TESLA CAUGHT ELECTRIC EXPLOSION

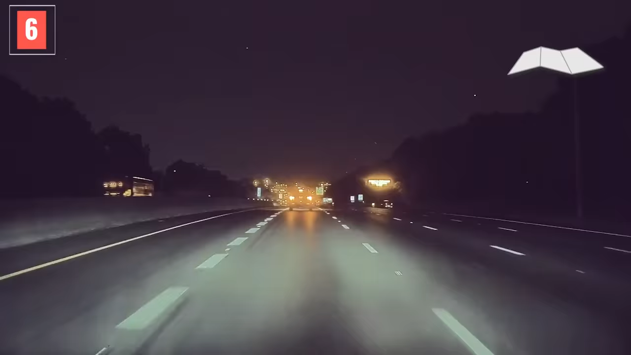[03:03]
Daniel was driving his Model X on a highway in Nashville, Tennessee when he approached a vehicle that was swerving in and out of its lane.
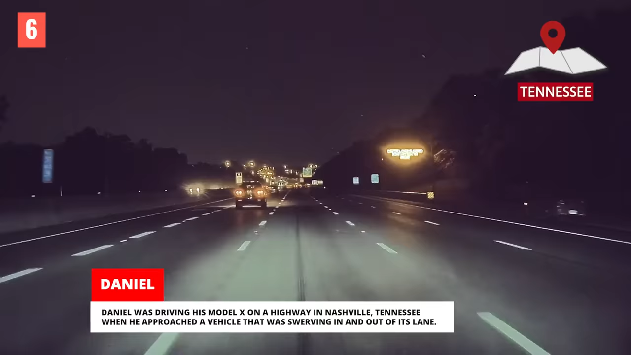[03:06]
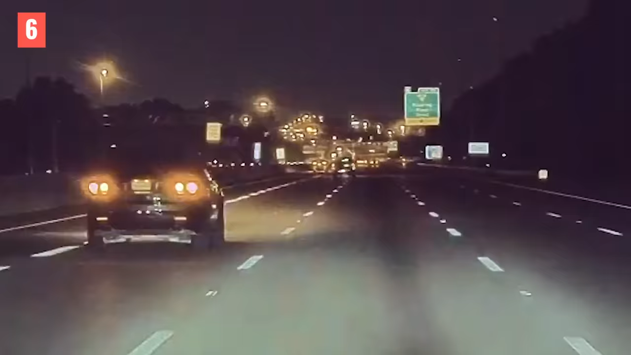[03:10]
Daniel immediately feared this might be a drunk driver.
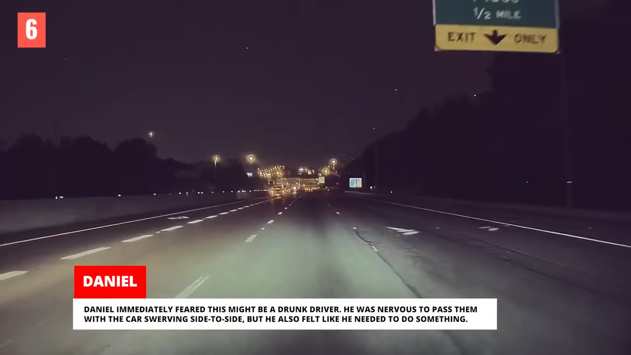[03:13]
He was nervous to pass them with the car swerving side to side, but he also felt like he needed to do something.
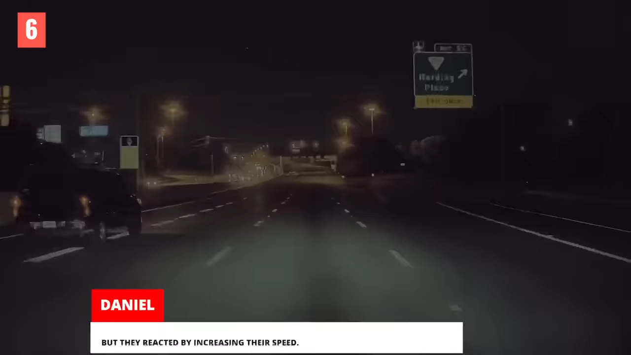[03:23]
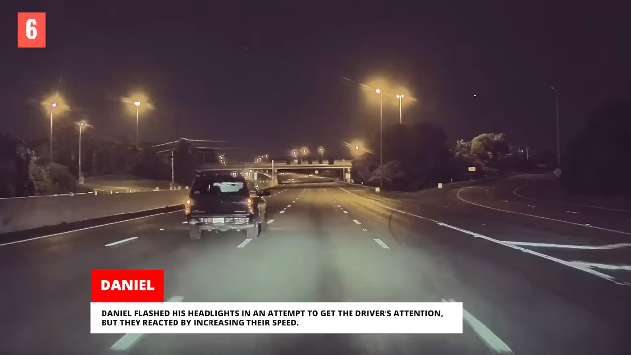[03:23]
Daniel flashed his headlights in an attempt to get the driver's attention, but they reacted by increasing their speed. Daniel saw emergency lights up ahead, so he backed off, hoping that the police would stop the driver.
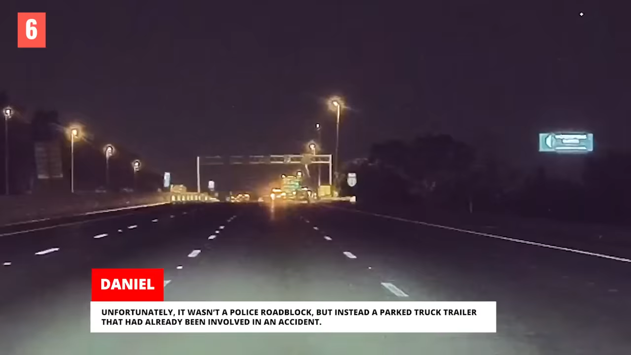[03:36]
Unfortunately, it wasn't a police roadblock, but instead a parked truck trailer that had already been involved in an accident.